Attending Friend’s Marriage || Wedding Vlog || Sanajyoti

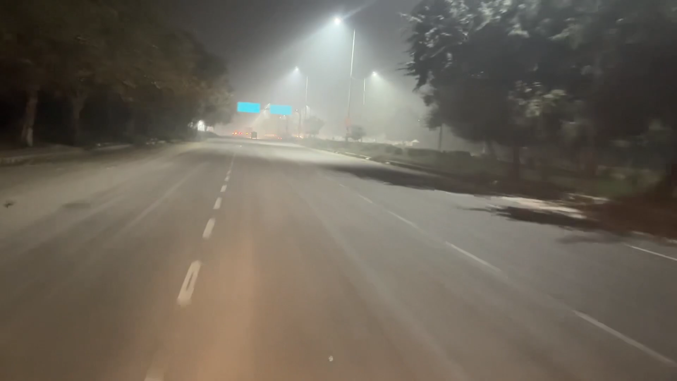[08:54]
पुरा नेरा हो तुगा है, दूर दूर तक कोल भी नहीं है, यह फुल उसमा हवाबादी नहीं चला रहा है